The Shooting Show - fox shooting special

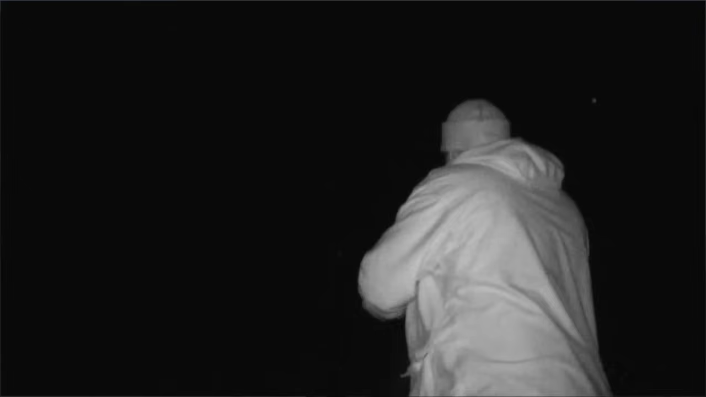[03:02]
And then we moved from point to point, shooting position to shooting position.
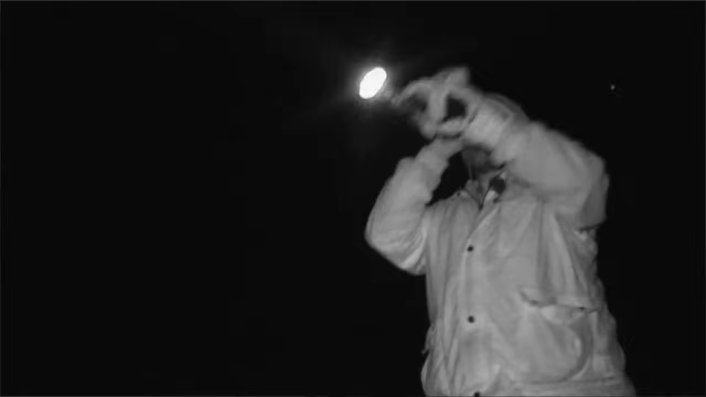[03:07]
Eventually we got close enough and Scott was doing these calls and things.
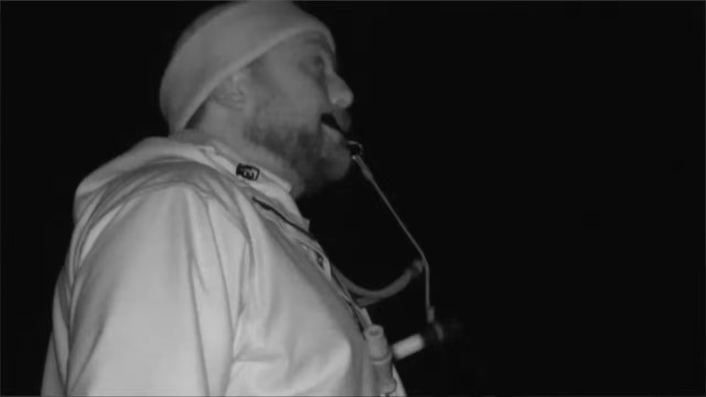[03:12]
And it moved. It was, it was, it was interested. And I saw, I saw it coming across broadside so I could see the dark of its back.
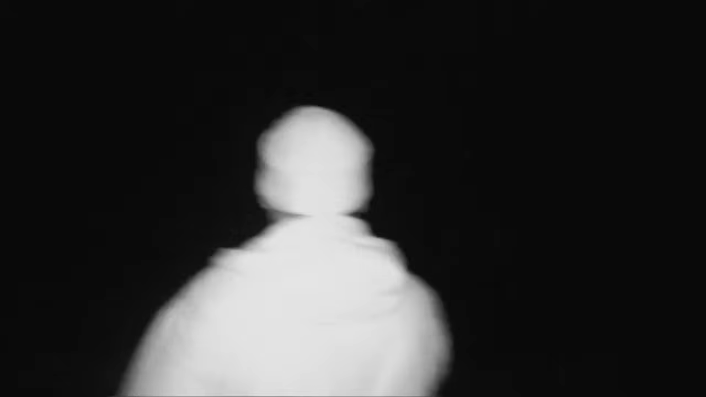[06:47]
You know, you can focus it out for scanning and then you can tighten it up for taking the shot.
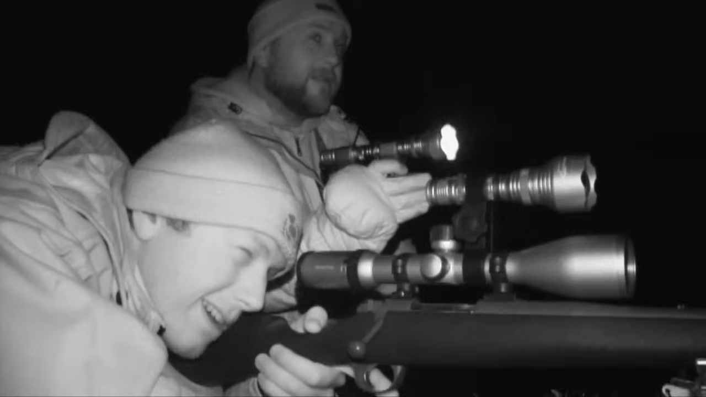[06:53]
And then I've got another one on, I've got on top of the scope. So I scan with this one, switch to the one on top of the scope and ready to take the shot.
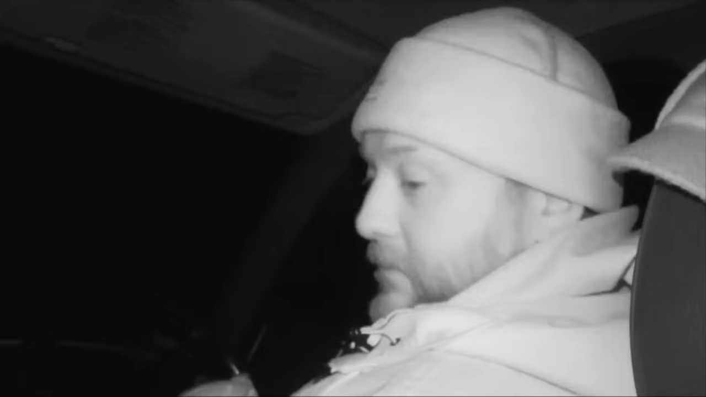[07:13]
We'll just hop out, get the rifle ready and just nip down towards the river.
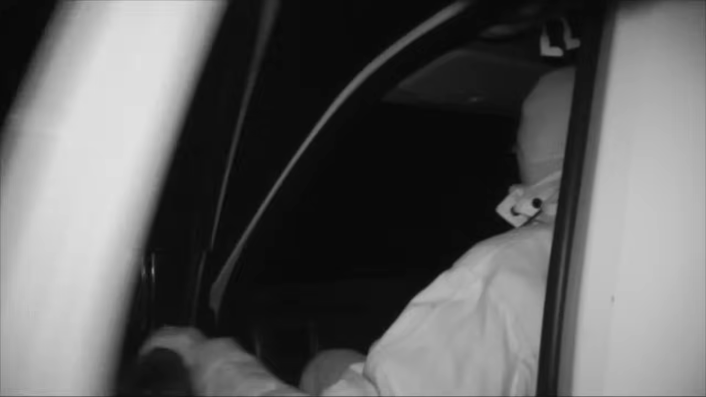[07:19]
We got out of the truck, got into a shooting position and we stayed there.
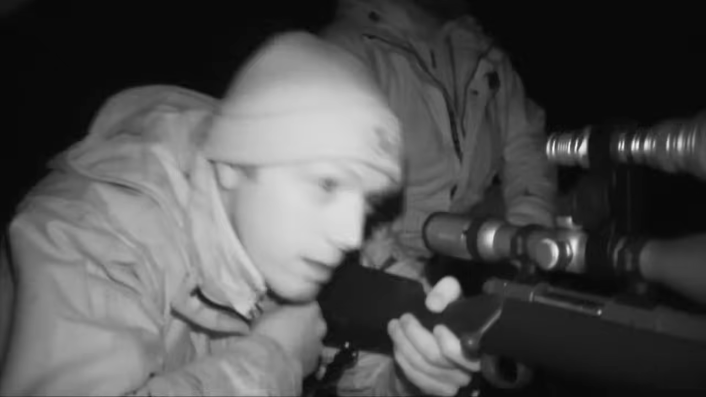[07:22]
We didn't move from that position. It came in slowly. The last bit, it came in quite fast and then gave Scott the nod that I was ready to shoot.
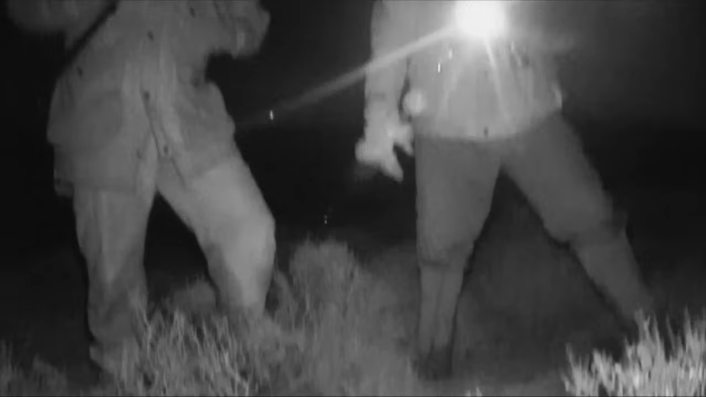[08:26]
As we've come to look for this one,
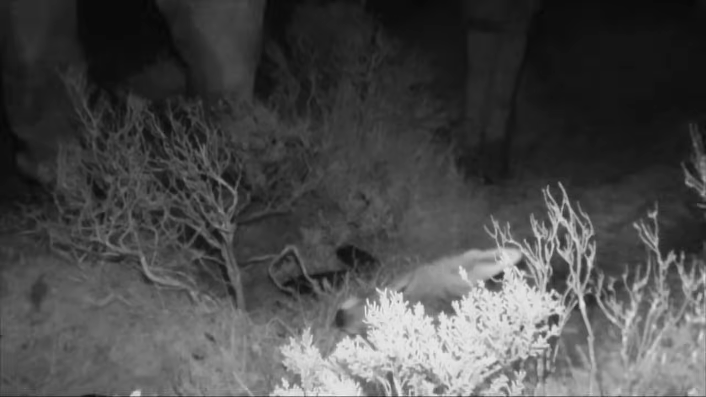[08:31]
we've noticed another set of eyes further out so I'm pretty certain it'll be the vixen to this big dog.